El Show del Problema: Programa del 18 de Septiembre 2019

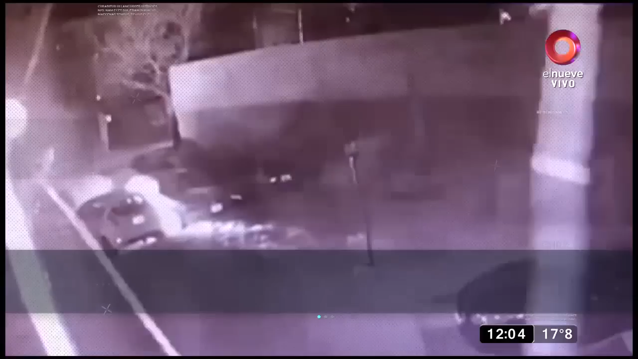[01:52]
Tremendo ataque de quemacoches en Mataderos. Esta madrugada, un hombre encapuchado incendió 6 vehículos que permanecían estacionados en un garage.
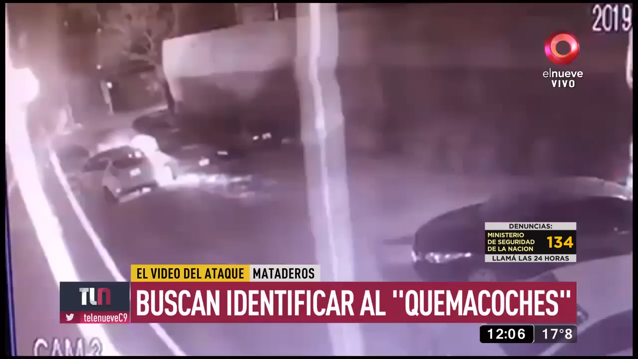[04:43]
Se habla de capucha, que tenía capucha. Otros dicen, no era una capucha, era una gorra.
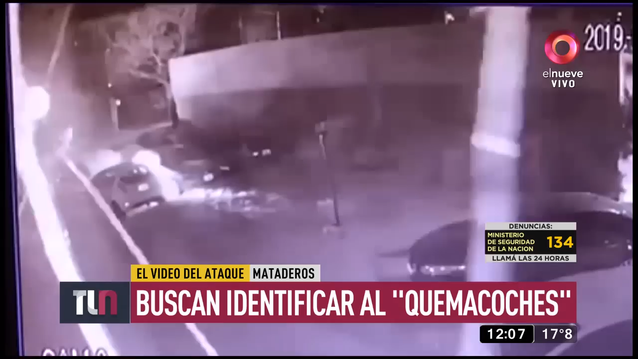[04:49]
Otros dicen, me parece que este no es Pepito o Josecito, porque tenía una forma de caminar muy particular, como que tenía algún problema para caminar.